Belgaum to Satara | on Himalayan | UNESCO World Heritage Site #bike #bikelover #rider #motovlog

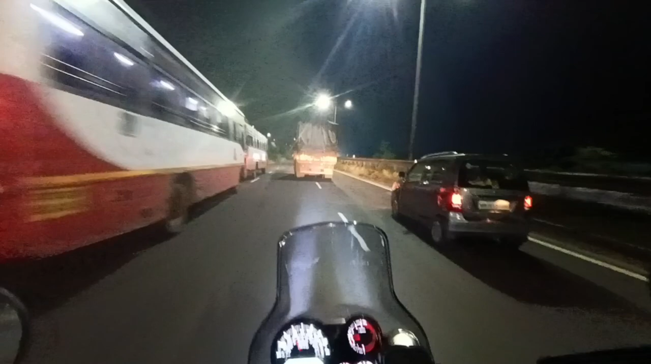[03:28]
कि बैल गाम से निकला तो बहुत ट्राफिक मिला मुझे
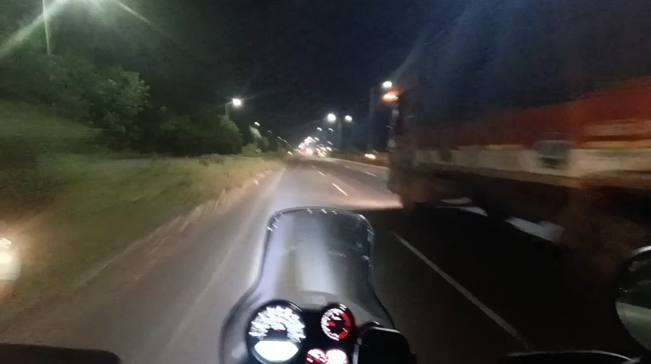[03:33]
अल्मूस्ट संकेश और तब इसके बाद में जो ऐसे रोड़ खाली मिला है पिर थोड़ा कोलापूर में मिला हुझे ट्राफिक कोलापूर का जब वठार का टूल मैंने क्रॉस करने के बाद में इतना स्प्री मिल गया है कि अंडर्ड स्पीड थी
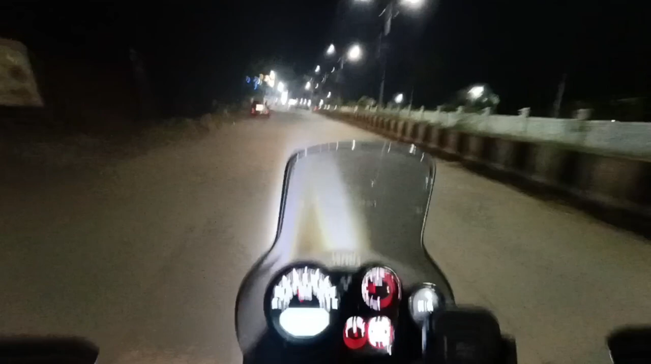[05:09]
कि यह सिटी है चत्रपदी शुवा जी कि अधिन राजे भोसले
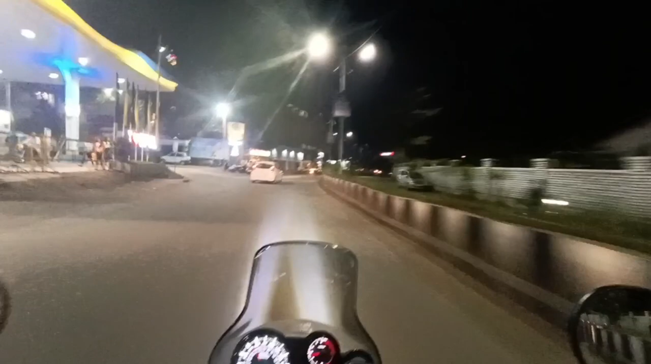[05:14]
कि उनका राजवाड़ा भी है यहां पर महल महल अब महल है यह
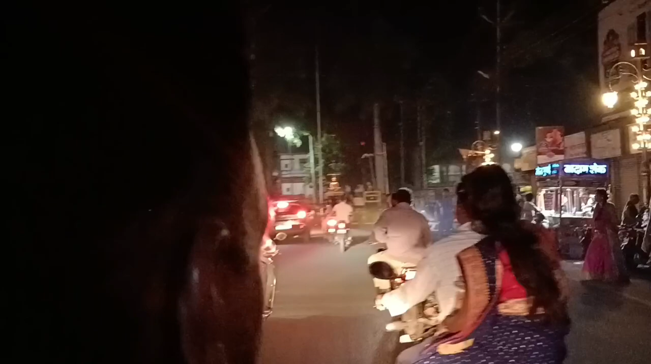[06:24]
भोसले का सत्रपती उदेन राजे भोसले इनका घर यहीं पर खासदार भी है वो पॉल्डिशन है यह